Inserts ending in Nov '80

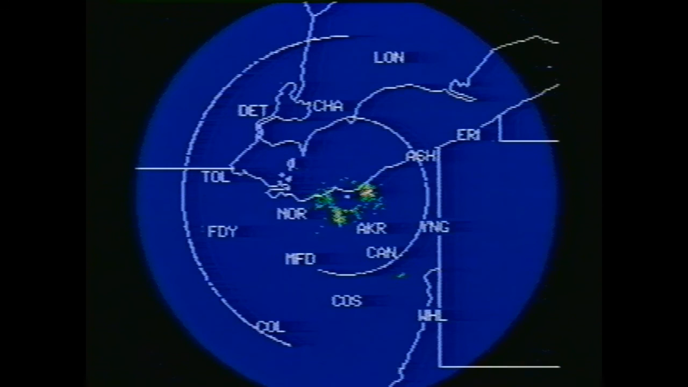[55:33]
It's looking fairly good for the day, not many clouds around the area.